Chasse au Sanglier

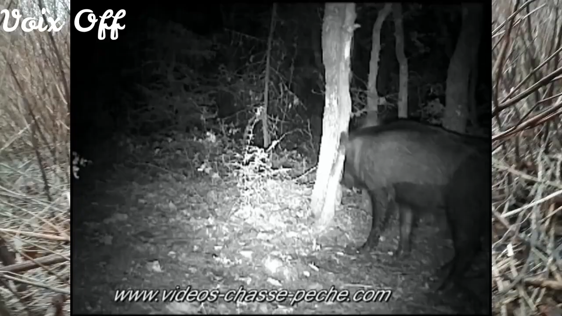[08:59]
frotte avec insistance contre les troncs d'arbre pour se débarrasser des parasites réguler sa température corporelle et marquer son territoire les sangliers vivent en